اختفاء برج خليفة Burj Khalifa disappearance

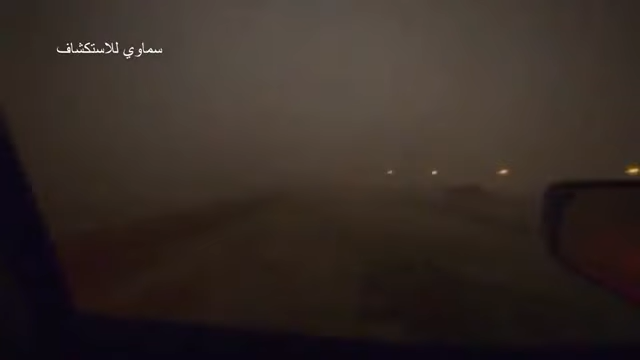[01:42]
ما ظل نقدر أخلي سيارتي نشوفها واو عاصفة خطيرة
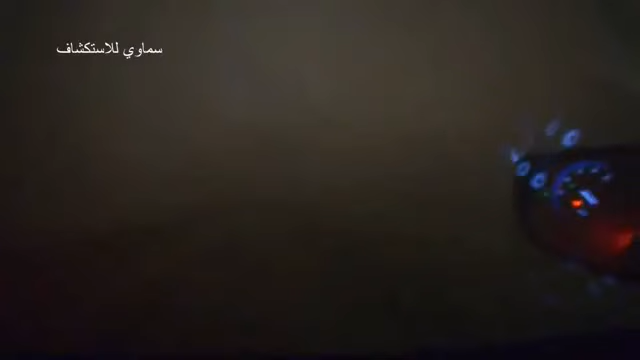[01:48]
عاصفة صعبة جدا غير عادية الله يلطف
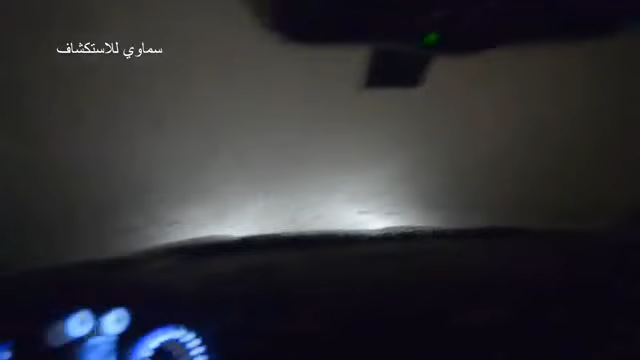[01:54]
الله يلطف
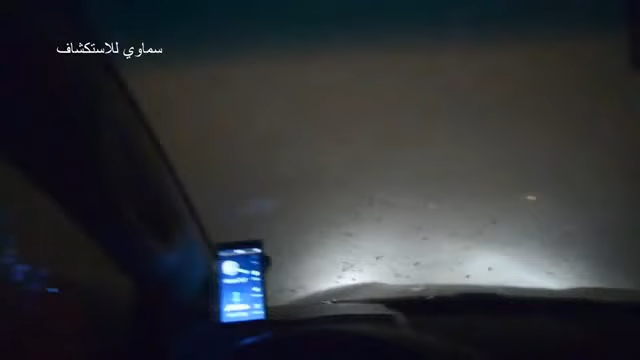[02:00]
كمية البرد اللي موجودة غير عادية